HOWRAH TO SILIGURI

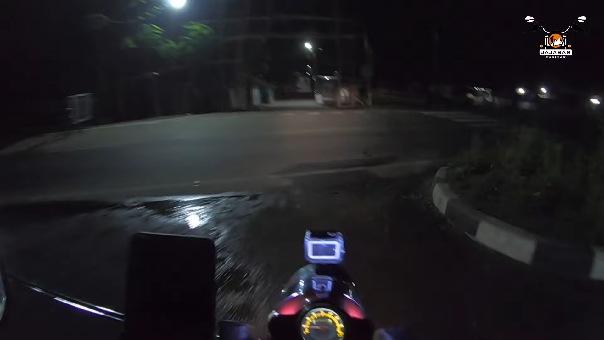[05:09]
আমরা আমাদের জার্নি স্টার্ট করলাম সড়কটি থেকে। আমি আজ টেল করছি,
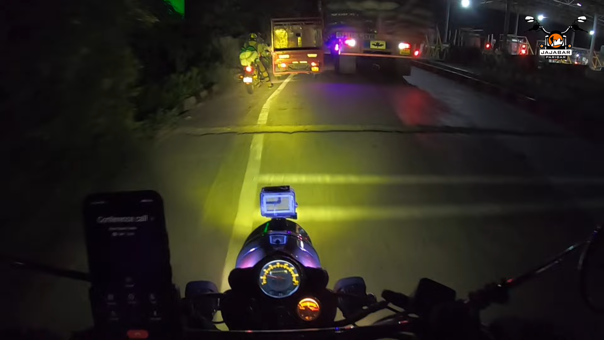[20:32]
৮:10, আমরা ইসলামপুর টোলে এসে গেছি, ফাঁকাই আছে, কোনো অসুবিধা নেই, ইসলামপুর টোলে এসে গেছি। আমাদের হোটেল আর এখান থেকে 20 কিলোমিটার মতন বাকি,
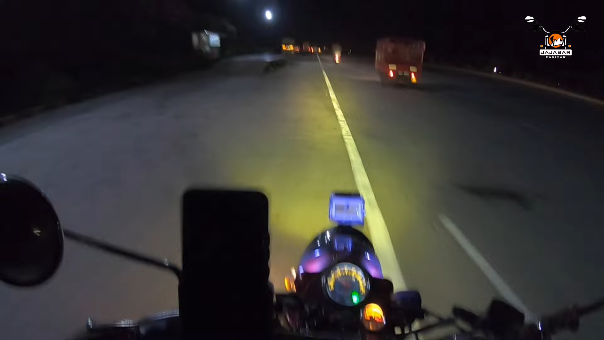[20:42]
আমরা এসে গেছি হোটেল দেবজ্যোতিতে, এসে গেছে আমাদের সব রাইডার, ঢোক ঢোক আমি লাস্টে ঢোকাবো।